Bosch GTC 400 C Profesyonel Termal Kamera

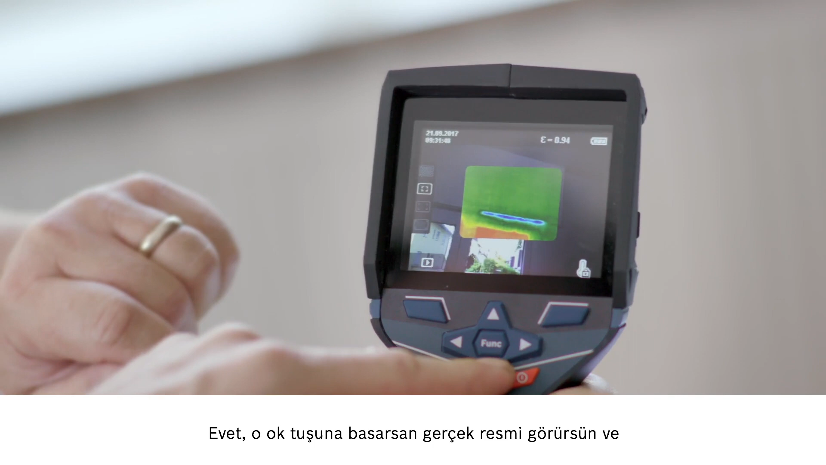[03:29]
Press the arrow button here, and you'll see the real image. That way it'll be easier for you to show your customer where exactly you measured. The next step is to save what we've done. In other countries, they have the exact opposite of this thermal bridge issue with air conditioning systems.
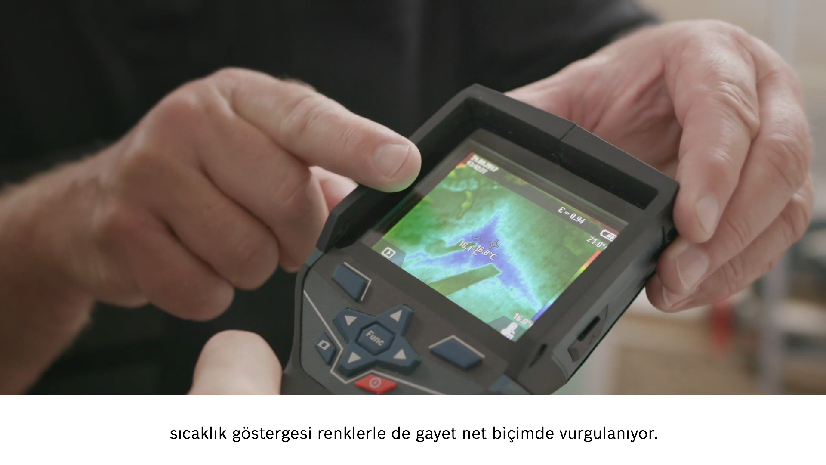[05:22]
It's very clearly a different colour in the temperature display, too.